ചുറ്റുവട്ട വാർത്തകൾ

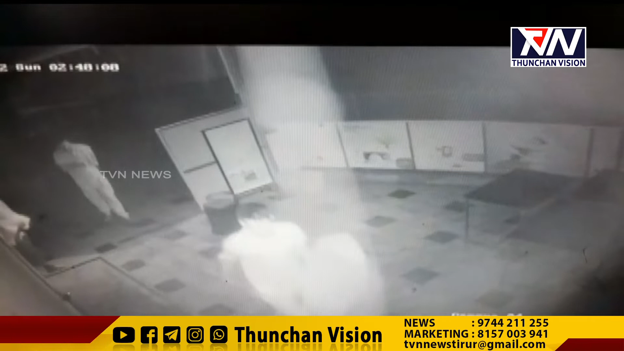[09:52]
താനൂരിൽ 4 കടകളിൽ നടന്ന മോഷണത്തിൽ 600,000 രൂപ കളവ് പോയി. ഞായറാഴ്ച പുലർച്ചെയാണ് മോഷണം നടന്നതെന്ന് CCTV ദൃശ്യങ്ങളിൽ നിന്നും വ്യക്തമായി.